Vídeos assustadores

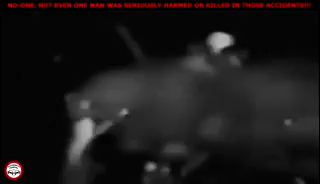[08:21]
Incredibly, the man actually lives through this frightening ordeal.
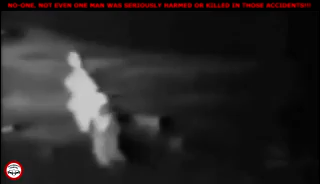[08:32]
You're seen here a few hours later.